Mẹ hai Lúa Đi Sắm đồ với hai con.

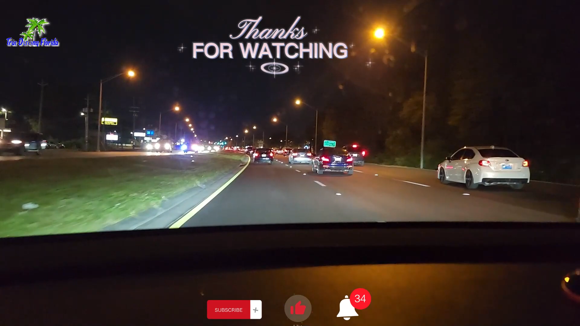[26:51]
Đi về nó sẽ tối, tại vì nó đa số là nhà người ta ở nhiều hơn là trung tâm buôn bán nên nó không có đèn đường nhiều. Ok, em cảm ơn cả nhà đã xem hết clip của mấy mẹ con em đi chợ mùng 2 Tết của mấy mẹ con em.